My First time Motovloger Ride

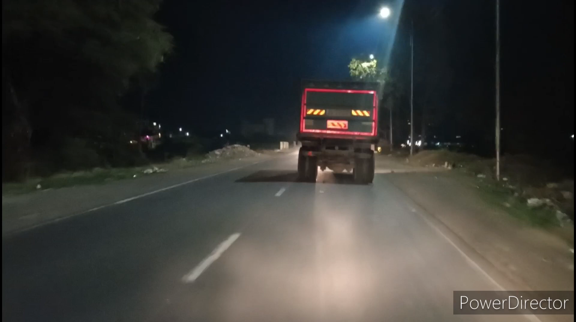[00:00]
हेलो भाई, वेलकम बैक टू माय व्लॉग। बहुत दिनों के बाद सबको वापस कर देंगे हम सबको जगह से। और हमारे राइडर वो निकल चुके हैं, हम भी आ रहे
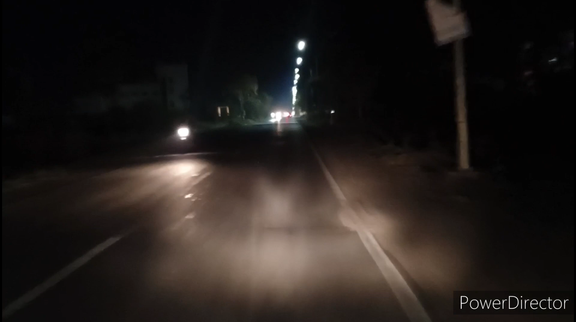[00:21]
हैं।
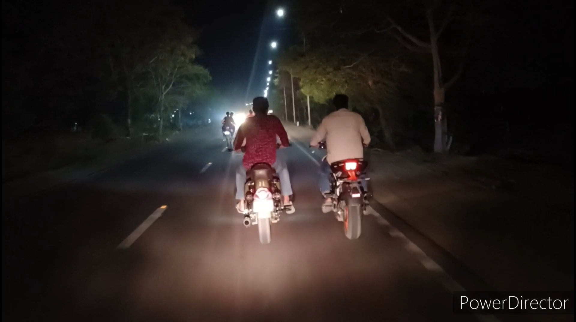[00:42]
देख सकते हो ये गाड़ी है,
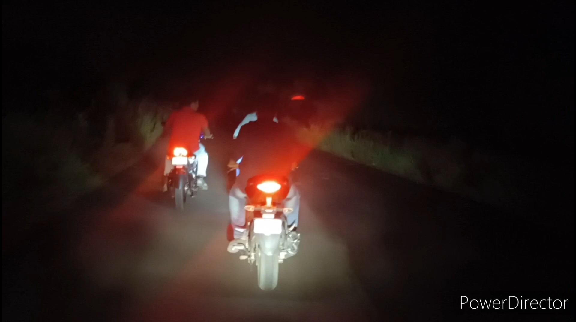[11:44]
देख सकते हो ये पुलिया है, यहाँ पर रात के 12 बजे आना पड़ता है।